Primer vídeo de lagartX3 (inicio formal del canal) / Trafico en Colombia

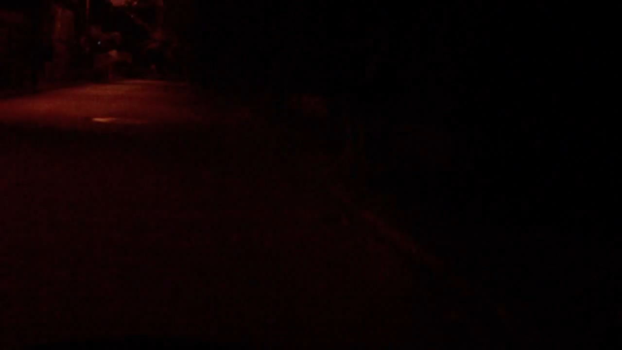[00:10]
Desde mi nueva cámara Sony Bloggy PM5 Homosexualmente rosada Porque desafortunadamente era el último modelo que había en la tienda Sony Style De mi área Y desde mi motocicleta una XF650 O Suzuki Freewind Modelo 2003 650 centímetros cúbicos monocilínder